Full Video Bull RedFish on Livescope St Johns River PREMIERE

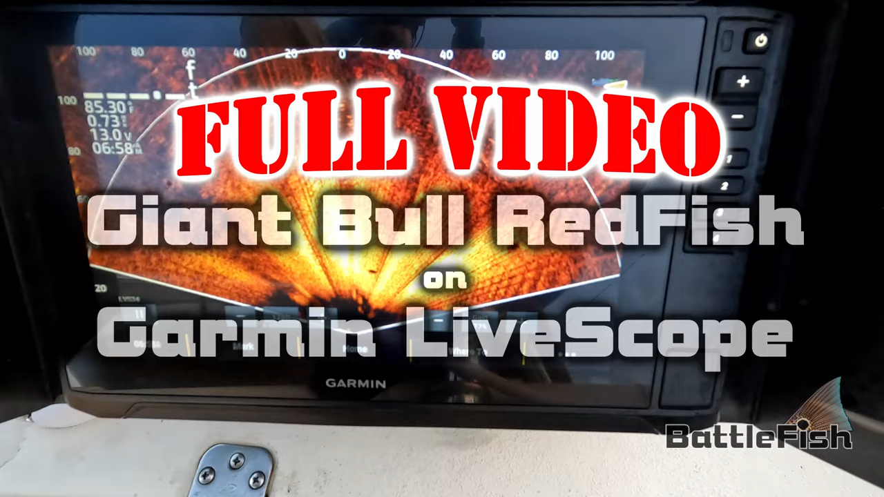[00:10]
We've got to tap, come on. And they're straight, they're right in front of the boat.
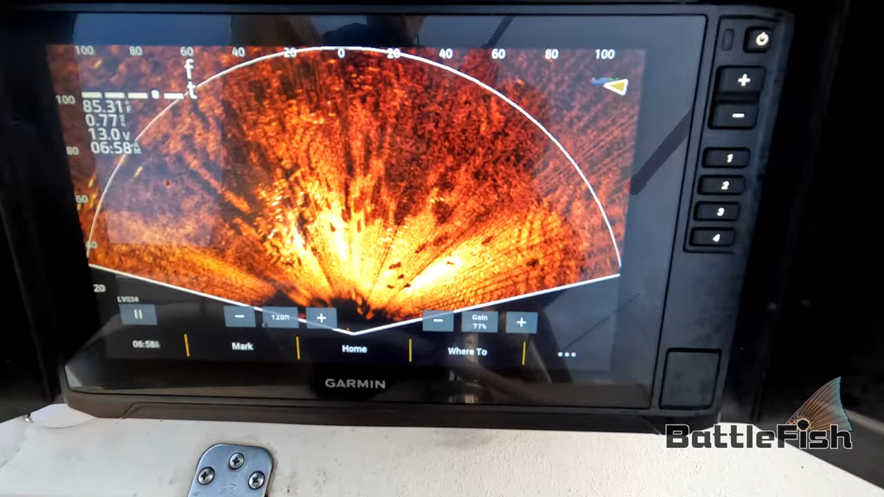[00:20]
They're going right under the boat.
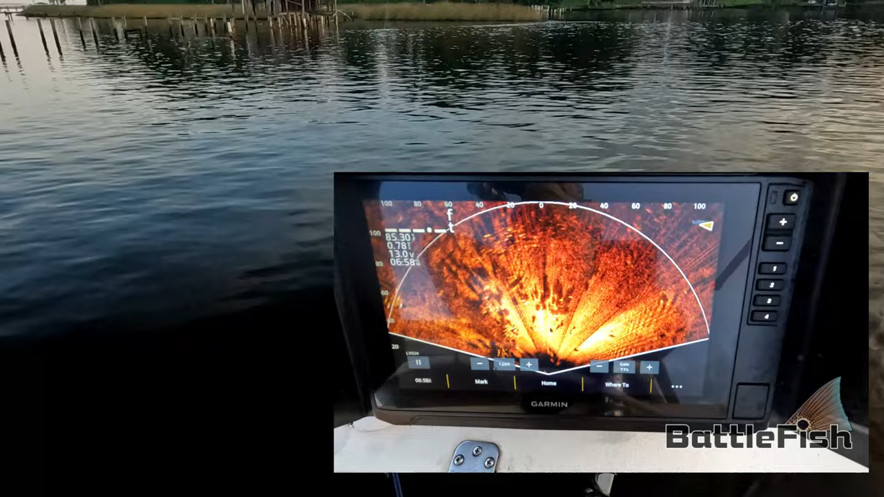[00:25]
Yeah, right here.
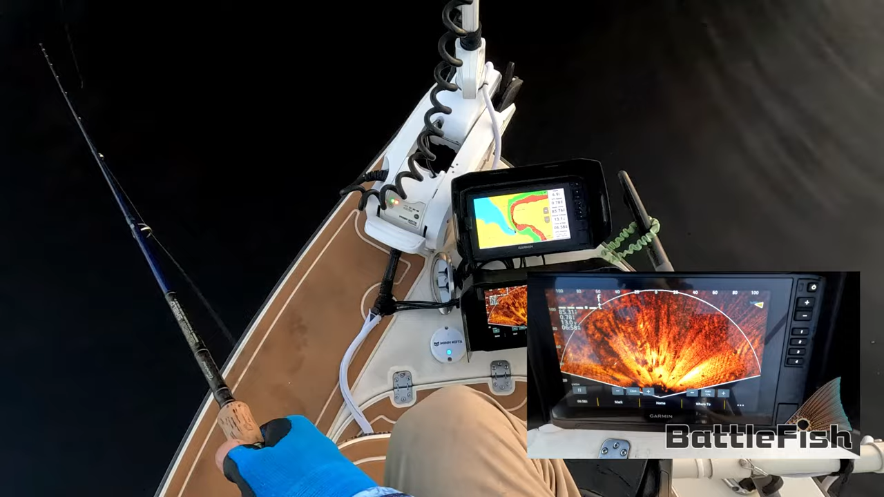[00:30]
And they're all over the boat. Look at it, see the swirls? Look at it.
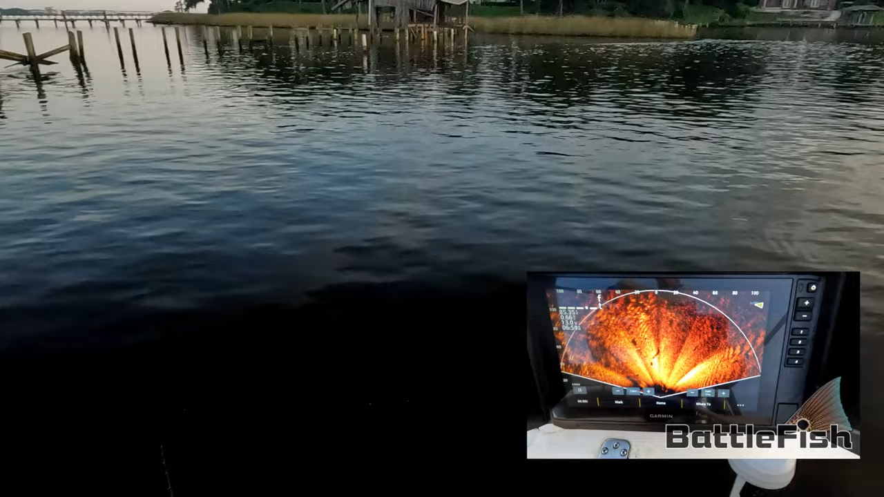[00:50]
Ah, they're right here.
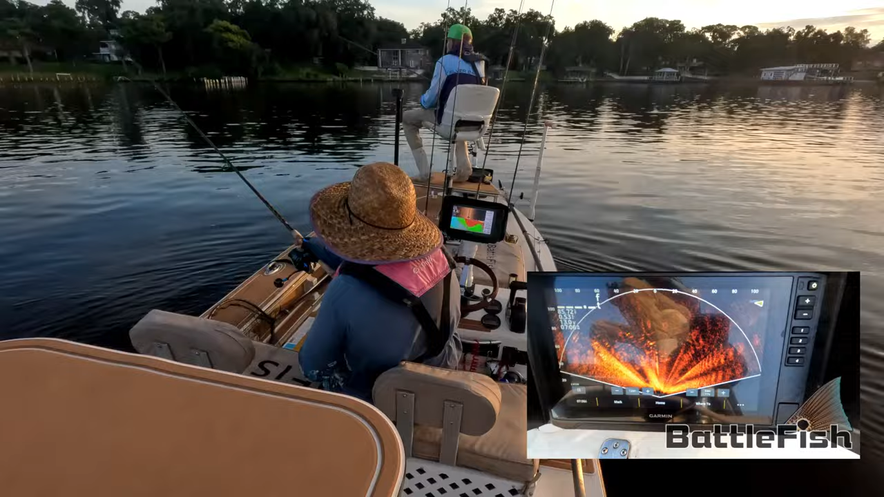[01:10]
There it is, there it is. Got one. He doesn't know his hook yet. There he is, they're all over the place.